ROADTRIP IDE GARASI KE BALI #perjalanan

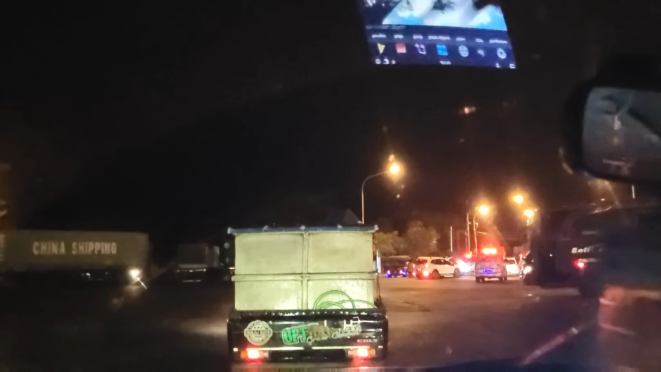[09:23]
Di pelabuhan Gilimanuk Bali, alhamdulillah. Tapi sekarang perjuangan belum berakhir, kita masih harus menuju hotel yang 4,5 jam itu.